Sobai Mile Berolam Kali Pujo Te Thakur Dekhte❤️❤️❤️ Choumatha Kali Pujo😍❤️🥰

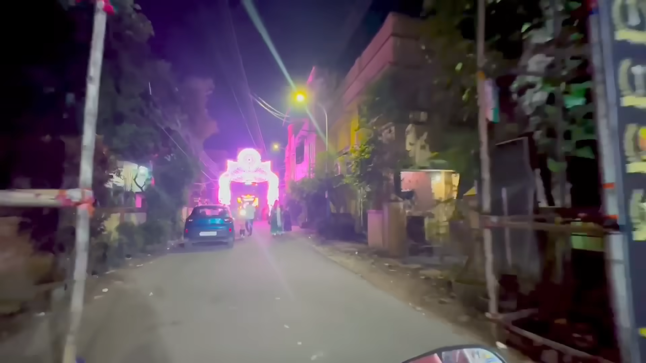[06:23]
Chasing pain আমরা এখন সুমনের ওখানে যাচ্ছি আর রাস্তায় দেখতে পাচ্ছ মানে টুকটাক ভিড় তো বেশ